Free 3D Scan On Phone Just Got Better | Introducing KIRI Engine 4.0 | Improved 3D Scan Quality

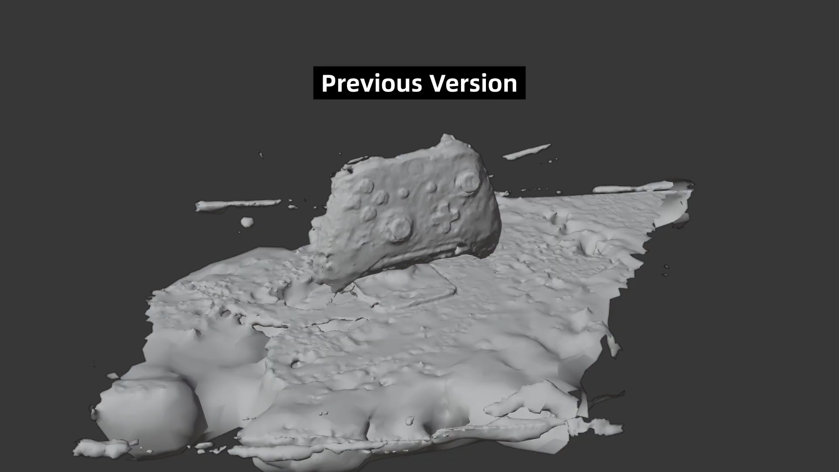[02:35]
But the Photoscan in 4.0 update, it does a much better job, don't you think?
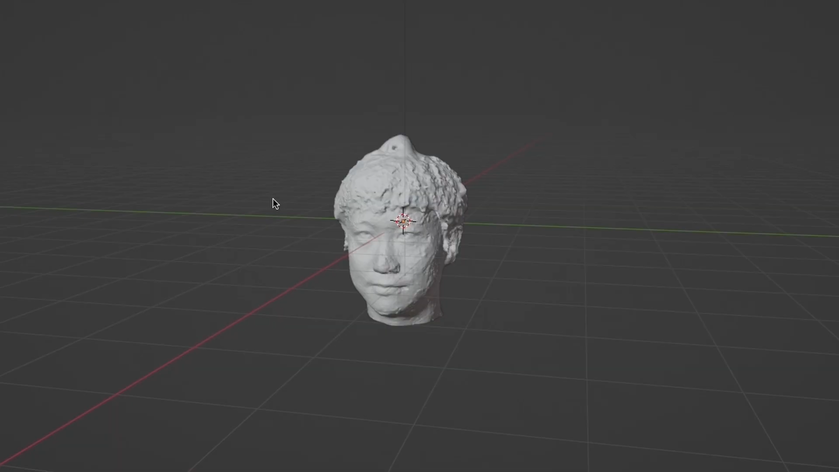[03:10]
But with our new Photogrammetry in 4.0, it looked like this.
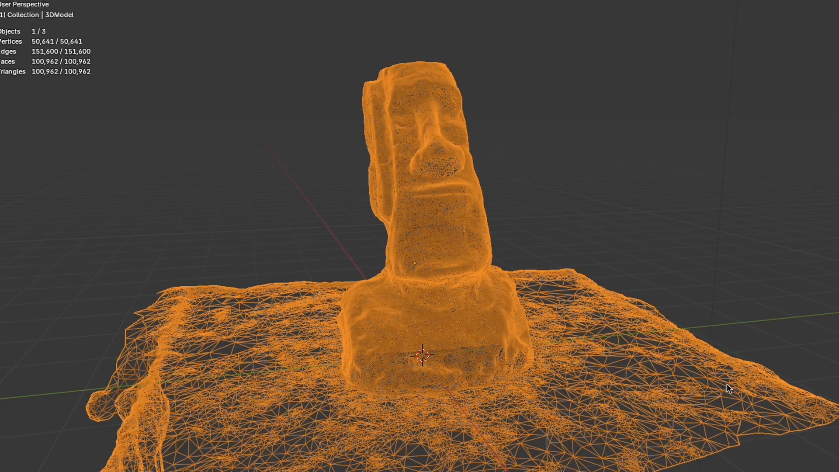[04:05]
Because Kiri Engine can generate 2D models and super dense polycounts, believe it or not, but we don't have a renderer for our phone that renders this many triangles before.
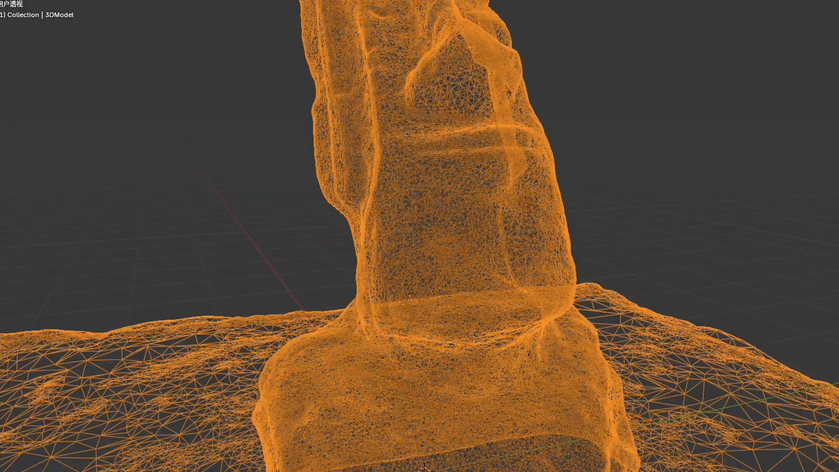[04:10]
So, if we paid close attention before, you'll see context showing in Kiri Engine that the 2D model displayed was only a low poly version.